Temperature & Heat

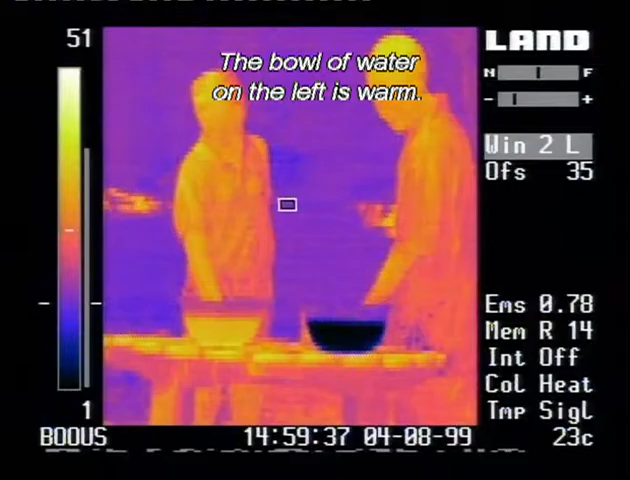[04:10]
The bowl of water on the left is warm The one on the right is much colder They each keep a hand in the water for five minutes
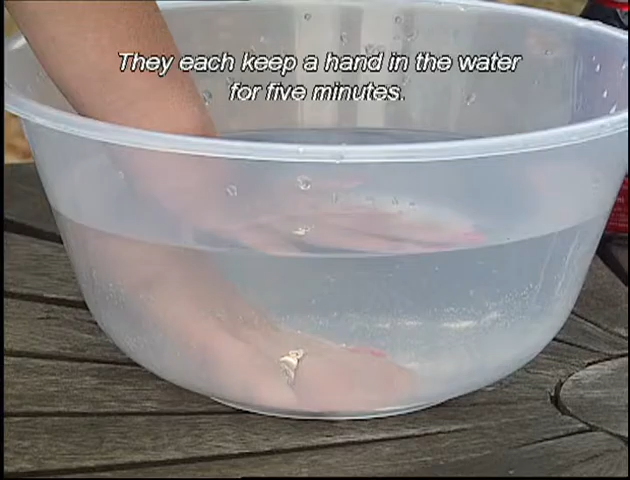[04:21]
Then it's time to introduce two identical cans of drink
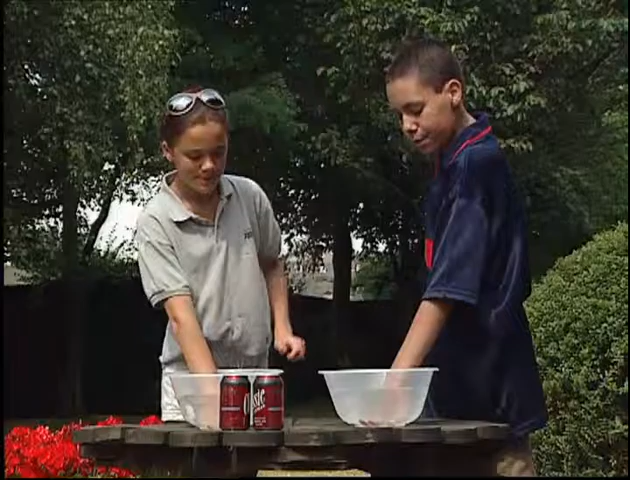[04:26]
The temperature of the cans is midway between the two bowls of water So
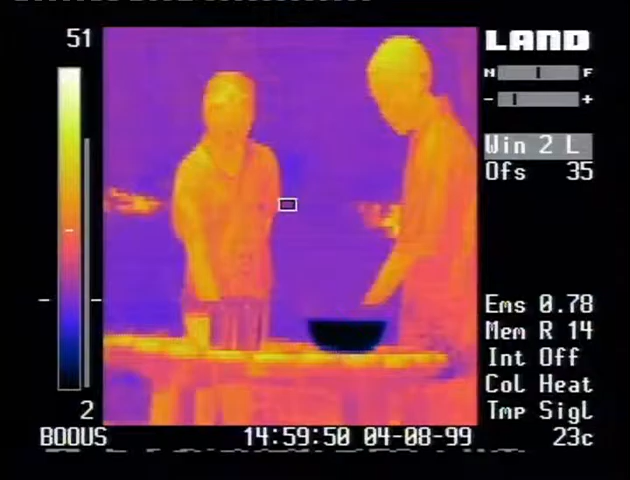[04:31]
On screen: spot 23°C
how will our investigators react when they pick them up? This can feels warm But this can feels cool
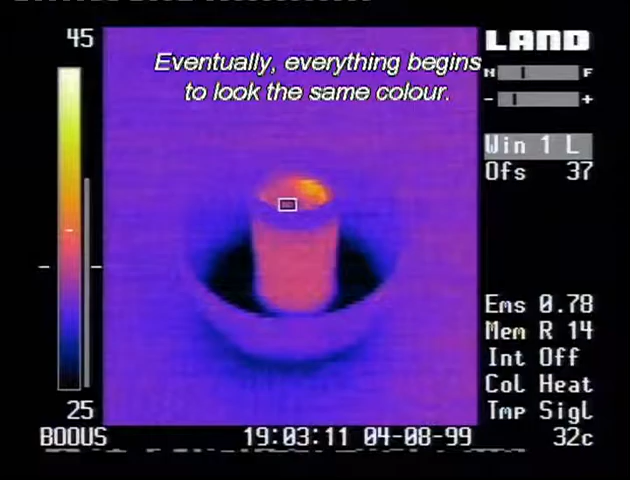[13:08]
Eventually, everything begins to look the same colour The milkshake and hot chocolate and their surroundings become